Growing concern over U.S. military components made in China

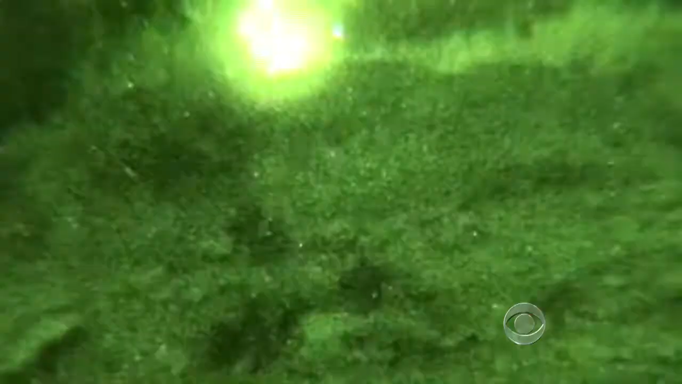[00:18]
The glass in U.S.-made night vision goggles requires a soft,